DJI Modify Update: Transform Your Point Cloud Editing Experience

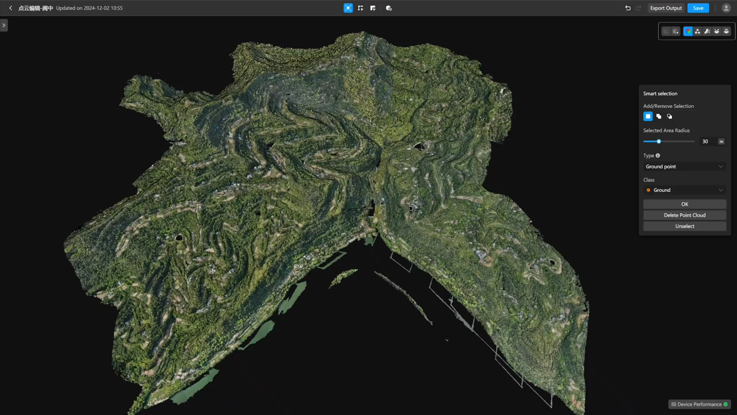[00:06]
Explore multiple displays with just one click.
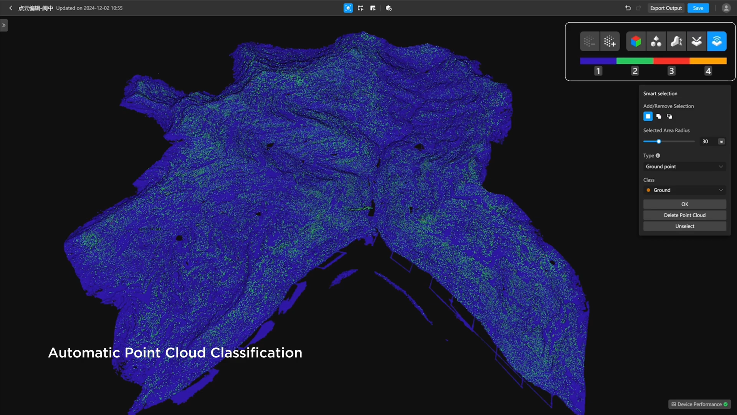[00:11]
Switch between various visualizations and fine-tune RGB overlay intensity for optimal clarity.
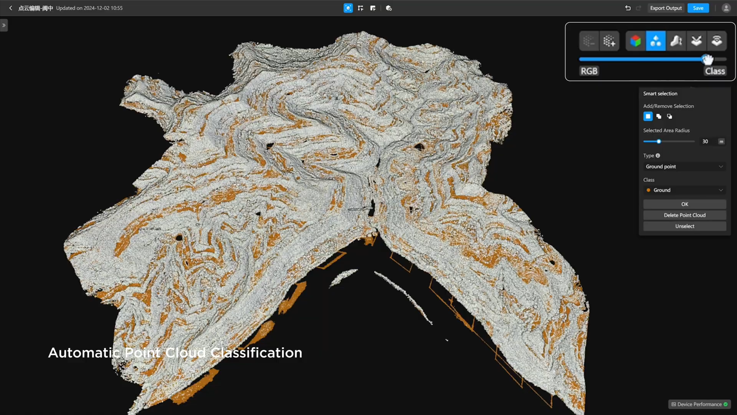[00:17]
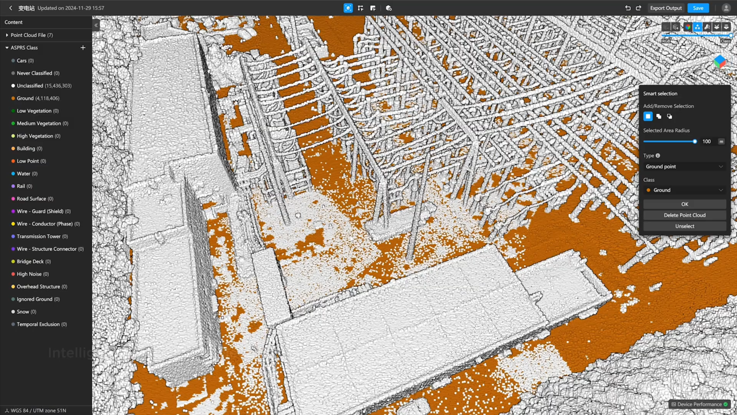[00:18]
Experience Point Cloud editing like never before.
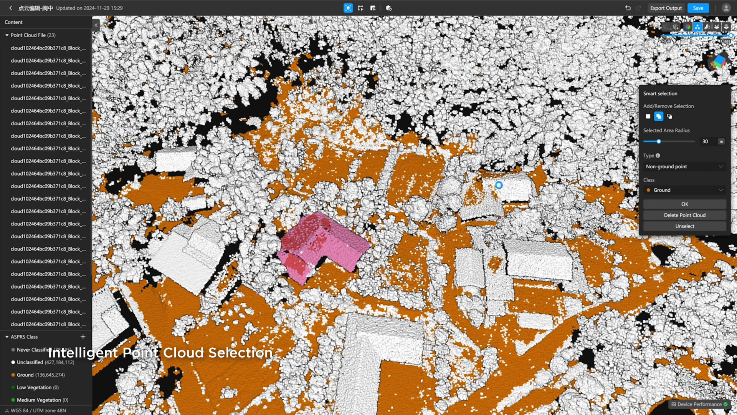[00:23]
Simply click to identify ground types and watch as misclassified points are instantly highlighted.
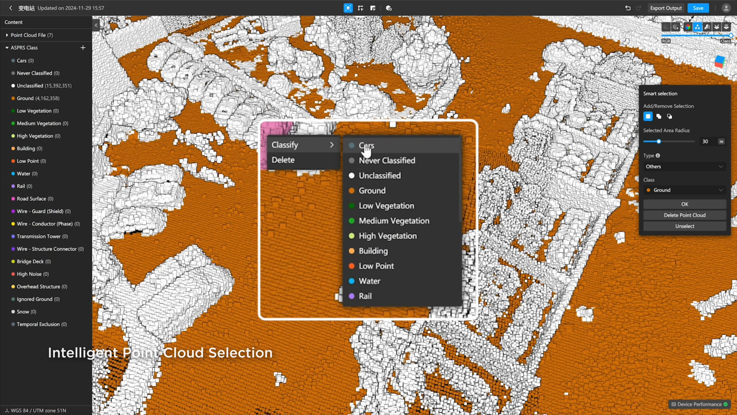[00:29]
Achieve precision with clear classifications and enjoy a smooth editing experience.
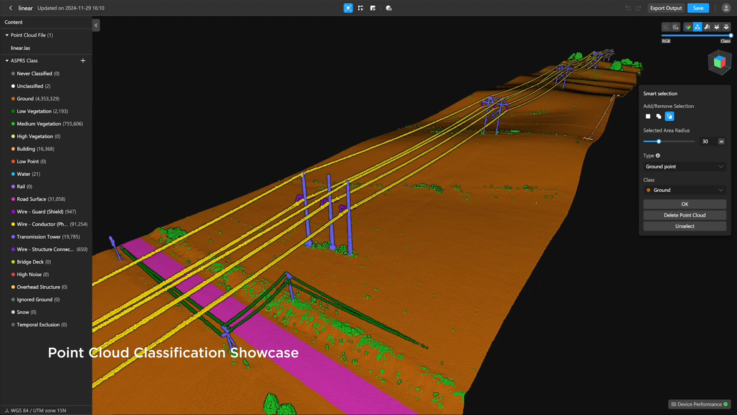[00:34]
From dense forests to urban landscapes, rich category options bring Point Cloud scenes to life.
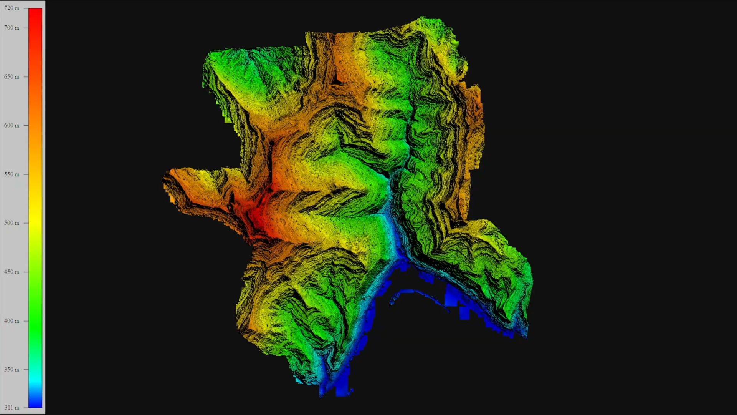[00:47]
Export superior DEMs, contour tins and point grid formats tailored to your project's needs.